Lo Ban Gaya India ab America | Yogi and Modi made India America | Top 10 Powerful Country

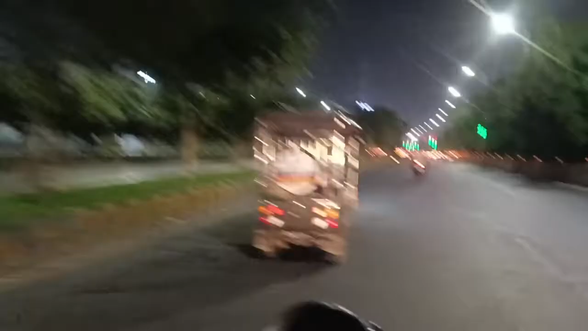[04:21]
अब देखिए गौर सिटी सेंटर आ गया, ये मॉल बहुत ही अच्छा है, आप लोग यहाँ पे आइए और यहाँ पे कूदिए खेलिए खाइए, यहाँ पे सारा सुविधा है आपको, जो नहीं जा रहे हैं वो भी सुविधा आपको मिलती रहेगी।
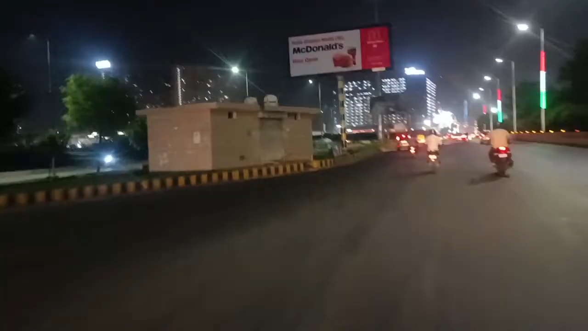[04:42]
देखिए हमारा गौर सिटी आ गया, अब देखिए आप लोग देखिए ये गौर सिटी है। Yeah.
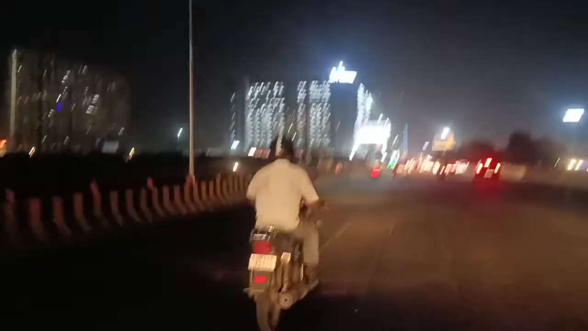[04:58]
धीरे चलाइए बाइक आप। थोड़ा भाई साहब बाइक ऐसा चला रहे जैसे लग रहा है कि हम लोग गिरा देंगे, रिगार्डिंग का काम लग जाएगा। ये देखिए गौर सिटी सेंटर है, ये बहुत ही अच्छा मॉल है।
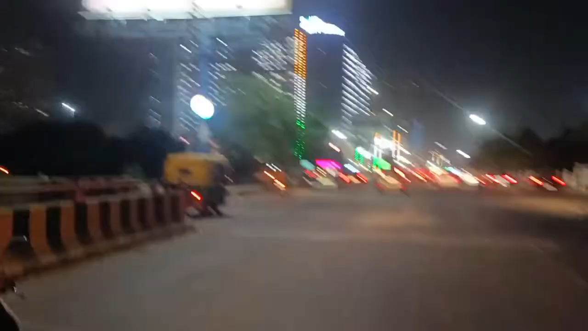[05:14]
इस मॉल में घुस के आप एकदम नज़ारा लीजिए, कुछ भी आपको खरीदना है। आई लव गौर सिटी सेंटर।
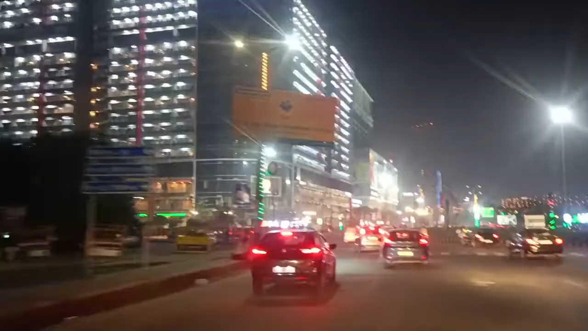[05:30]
दिखाइए ये पूरा मॉल, ये देखिए ये गवर्नमेंट कितना अच्छा है। ये आप देखिए यहाँ पे आइए और यहाँ पे सामान खरीदिए और अपने घर पे लेके जाइए। ये देखिए आप जो सामान लेंगे इस टीवी में दिखेगा।
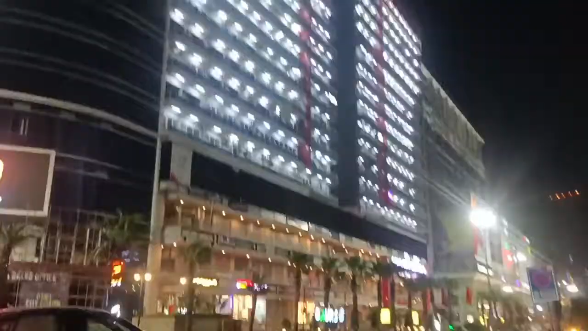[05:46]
ये देखिए चौराहा है, इस चौराहे को हम लोग एक मूर्ति बोलते हैं, एक मूर्ति चौराहा है।
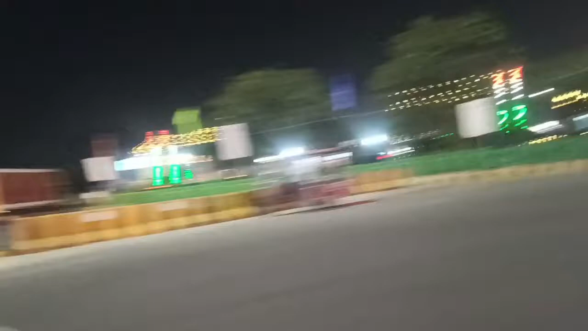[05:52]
ये देखिए एक मूर्ति के पास गौर सिटी सेंटर है। बहुत ही अच्छा, ये शानदार सुंदर सुशील आपको यूपी 16 दिखने को हमेशा मिलेगा।
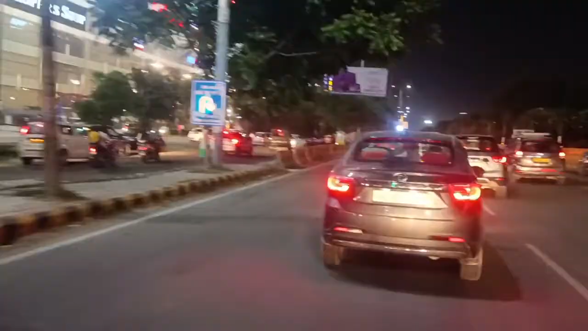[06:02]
ये देखिए गौर सिटी मॉल है।